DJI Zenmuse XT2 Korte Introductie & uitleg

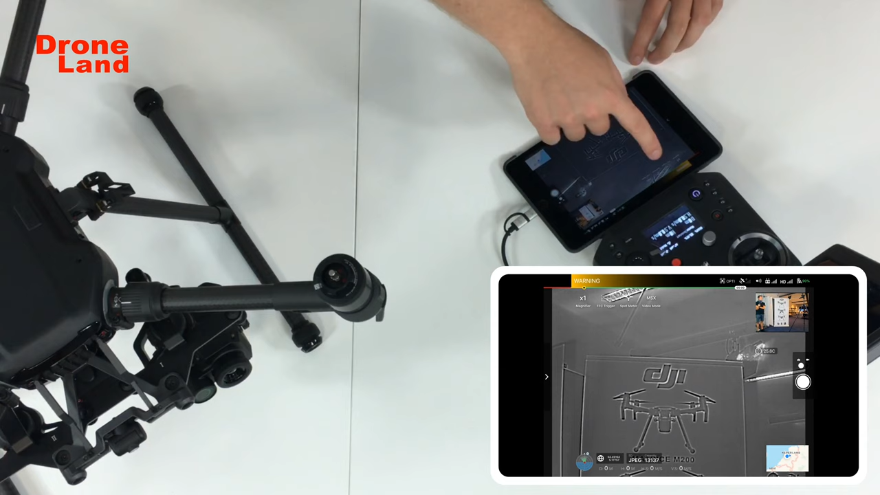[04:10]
Maar je kan ook een spotmeter over een gebiedje doen. Dan kun je zo met dit vierkantje een bepaald gebied selecteren. Vervolgens gaat het rode puntje staan op het object wat het heetst is in het plaatje.